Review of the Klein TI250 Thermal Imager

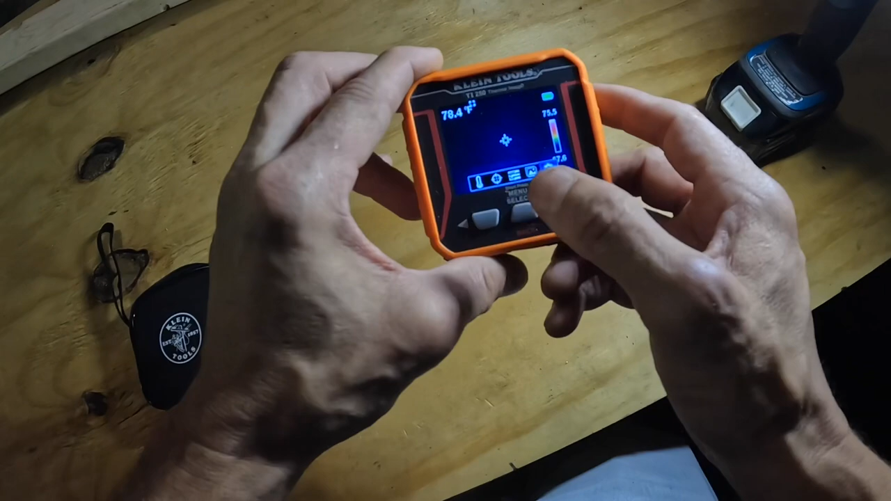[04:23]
but if you see it freeze up like that for just a second it's going to have a cal at the bottom down here it's either calculating or calibrating
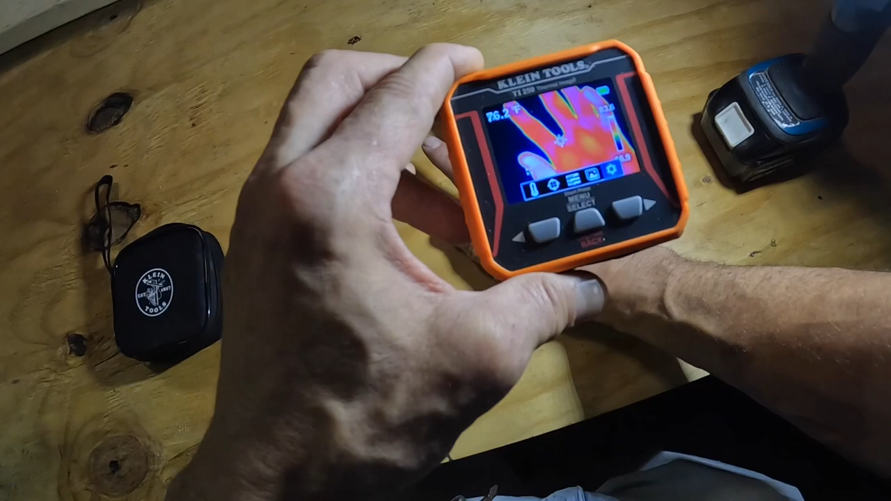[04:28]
when it does that normally it has a pretty fast frame rate and high
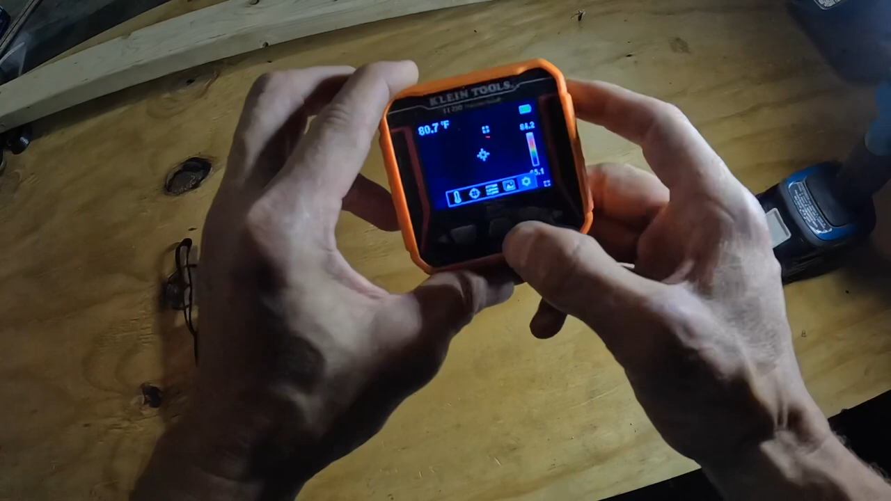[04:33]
pixel rate so
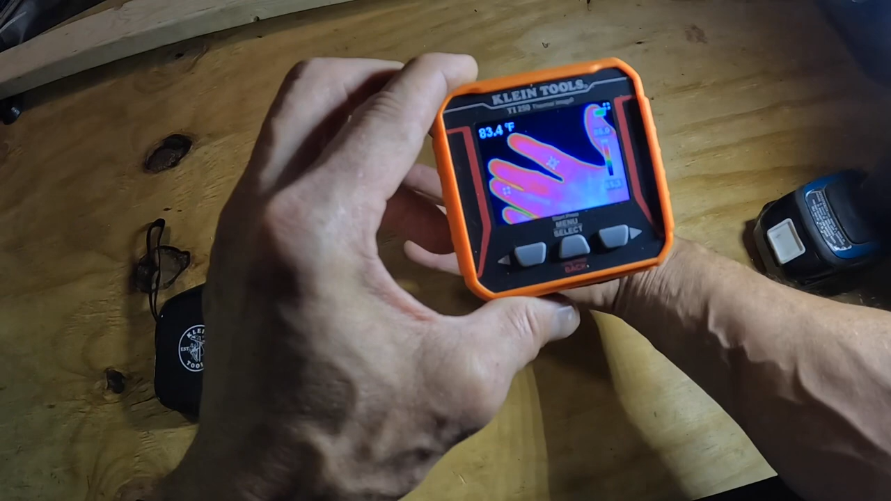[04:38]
On screen: spot 83.4°F
you get a good quality image and it's not shaky and
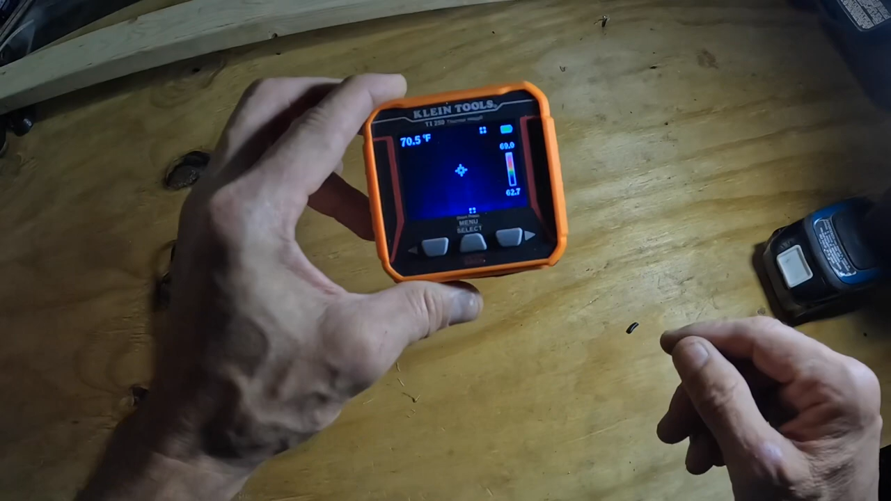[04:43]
On screen: spot 70.5°F
jerky when you're looking at it because you have a high frame rate and here was something i was talking about earlier
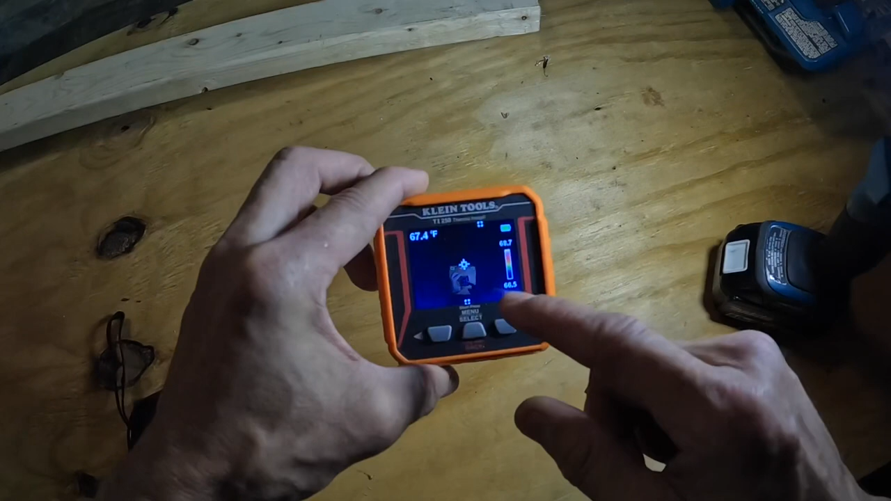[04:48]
On screen: spot 67.4°F
that center square right there is 66 degrees
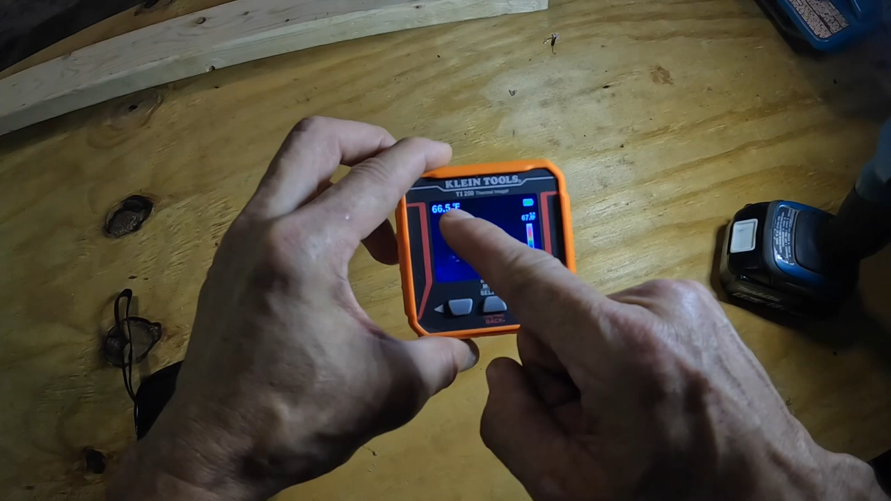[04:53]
On screen: spot 66.5°F
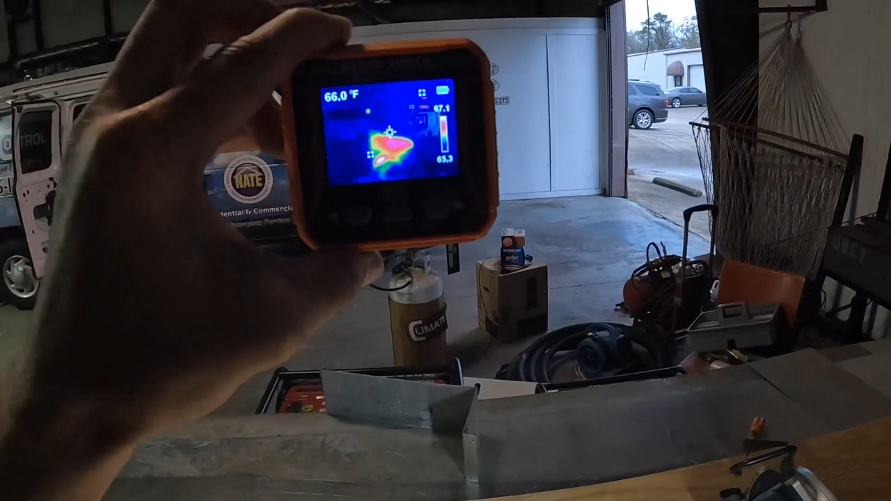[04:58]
On screen: spot 66.0°F
and if you can see those smaller squares i'm going to try to get closer
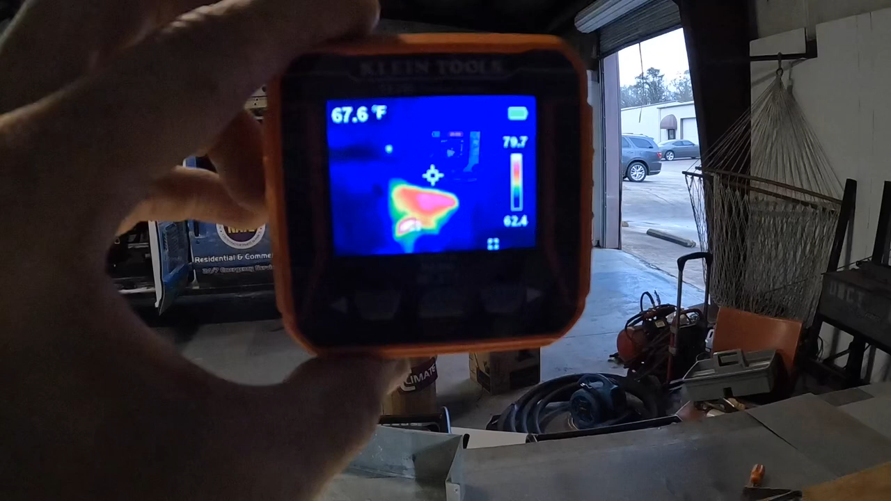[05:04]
On screen: spot 67.6°F
there's little smaller squares that are moving around the screen the high and
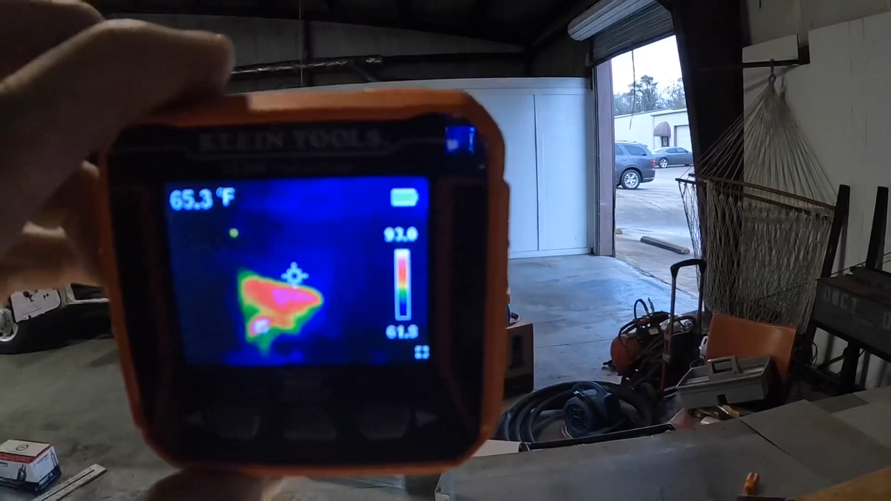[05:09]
On screen: spot 65.3°F
low temperature at the top of this color bar scale
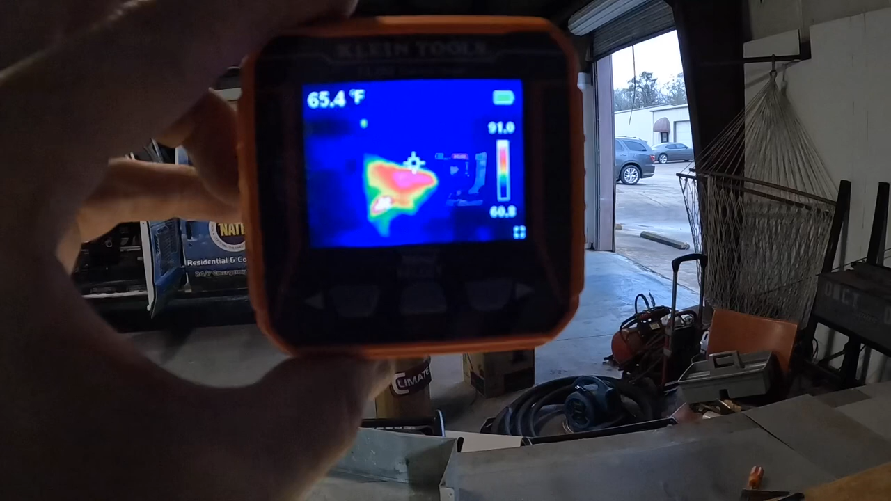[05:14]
On screen: spot 65.4°F
tells you what those temperatures are so i'm fixing to show you where i was looking at a breaker panel and i found one breaker that was in use and looked kind of warm but
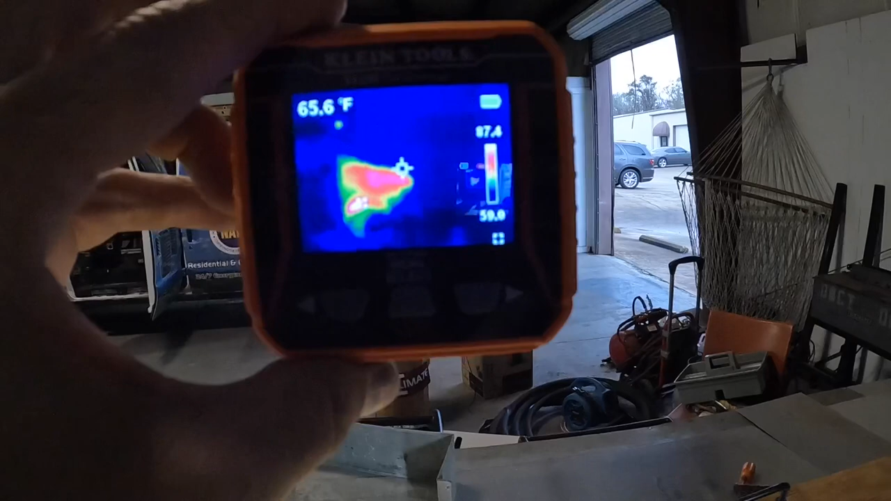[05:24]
On screen: spot 65.6°F
when you look at the temperatures it was not terribly hot it
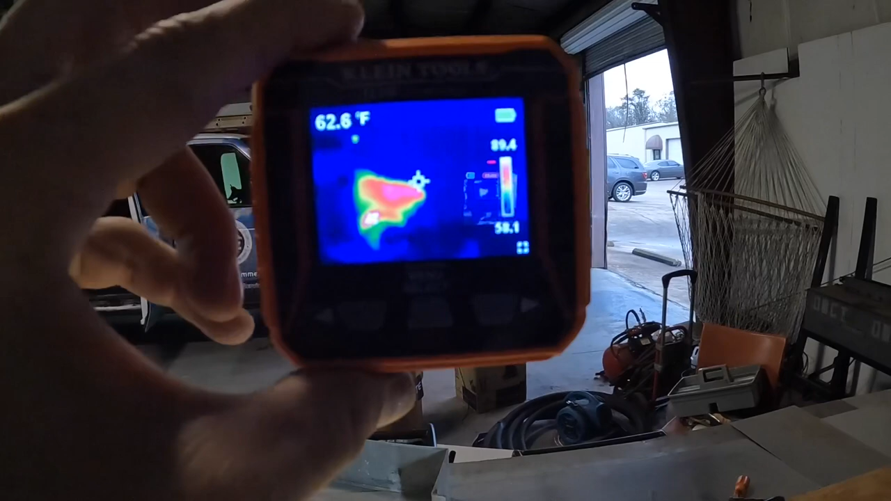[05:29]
On screen: spot 62.6°F
just shows up on this scale as hot because it was the hottest thing in
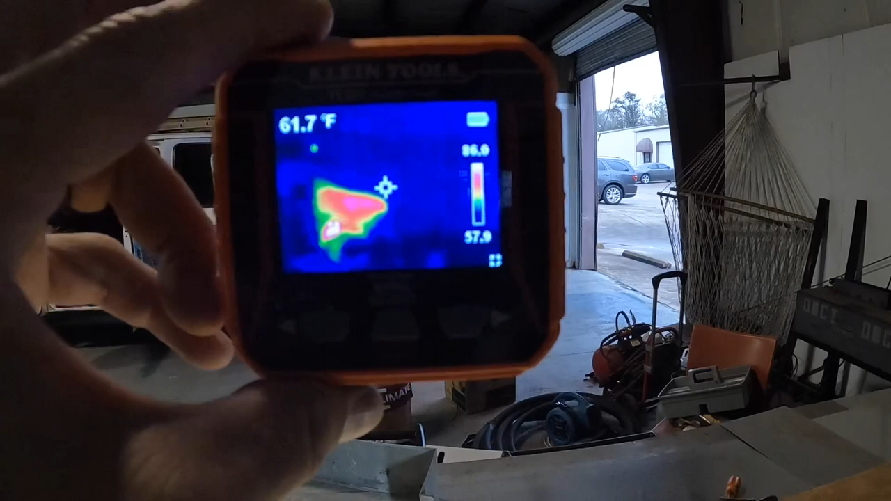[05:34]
On screen: spot 61.7°F
there so i'm going to show you that right here this is a panel i've had to work on recently
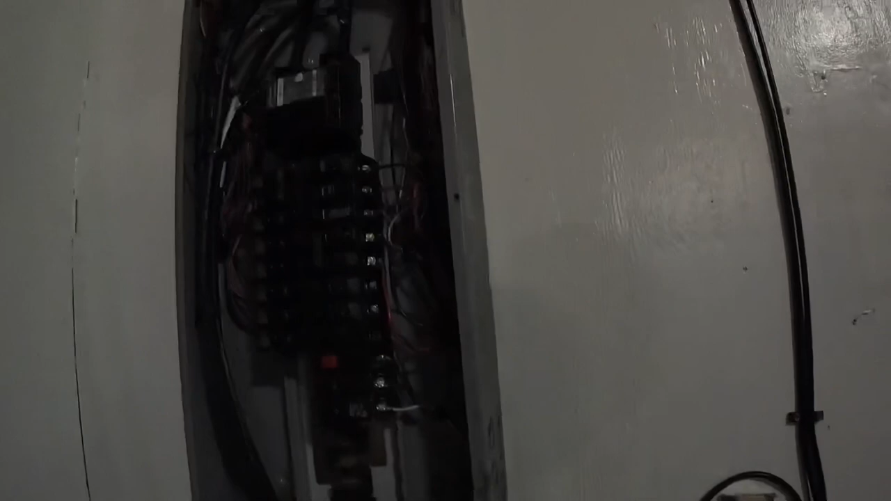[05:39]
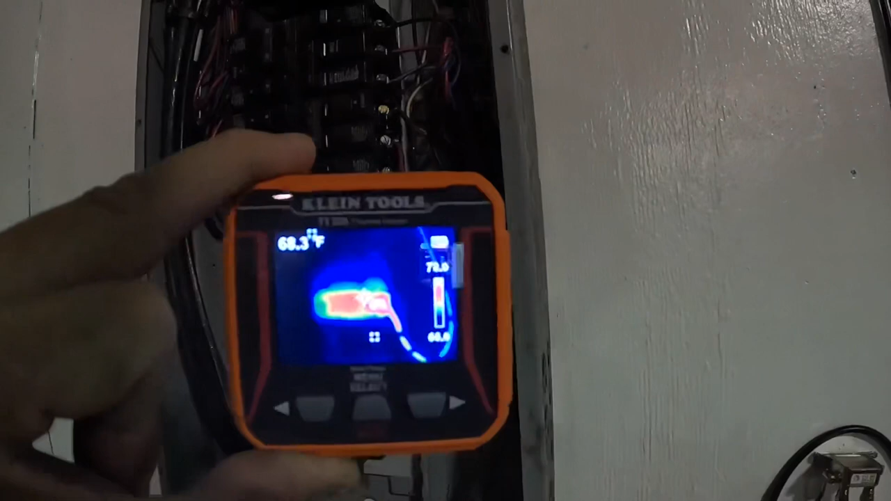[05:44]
On screen: spot 68.3°F
and as you see right here that breaker right there with the red switch on it
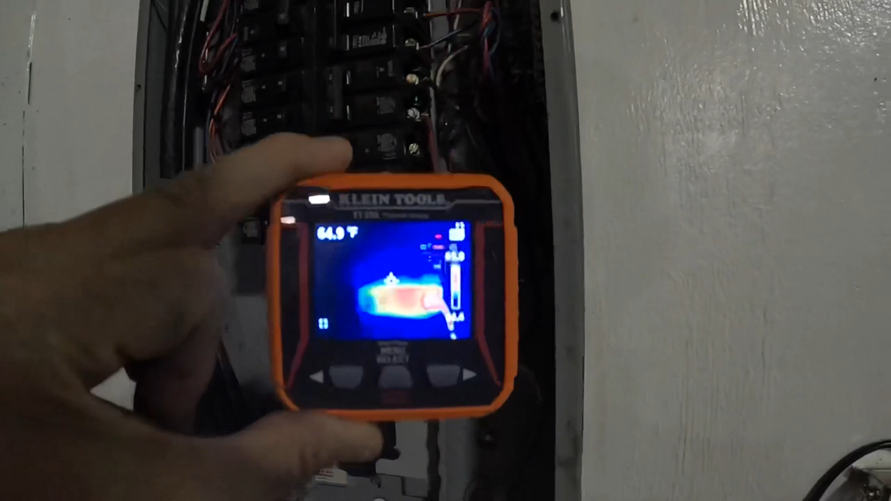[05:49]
On screen: spot 64.9°F
is hot that connection right there
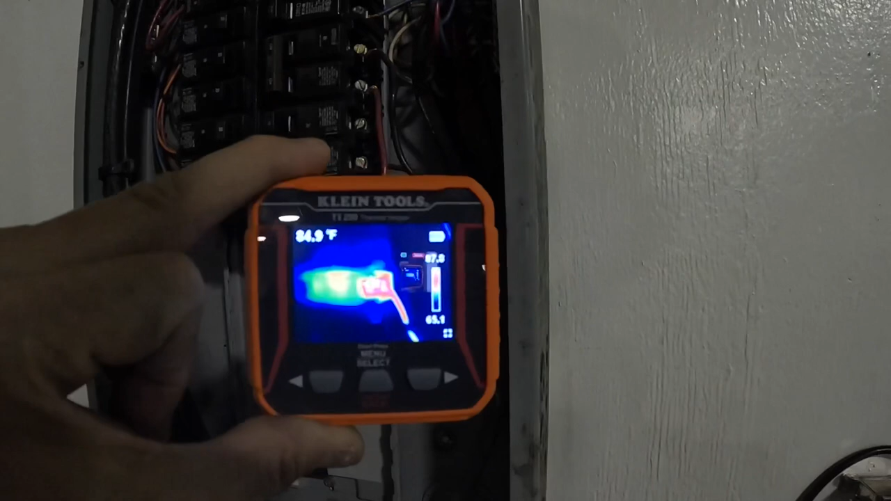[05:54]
about 84 degrees and even
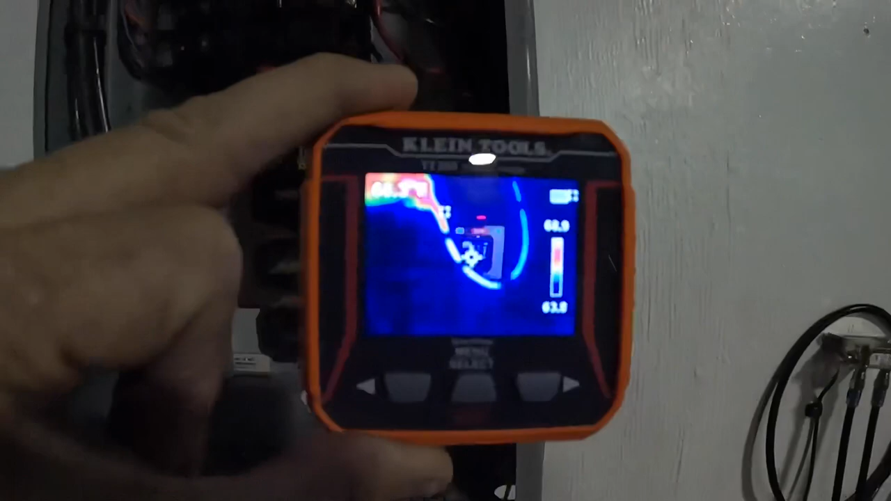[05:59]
the wire is hot you can follow it all the way up